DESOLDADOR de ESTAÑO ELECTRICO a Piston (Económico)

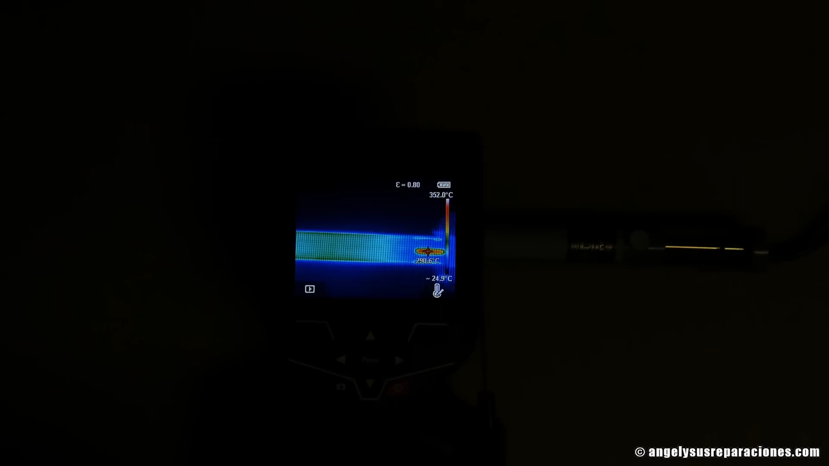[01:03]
On screen: scale top 352.0°C
La cámara termográfica muestra una temperatura inferior a 300 grados Celsius en algunas partes ya que el metal, al estar brillante, refleja la radiación.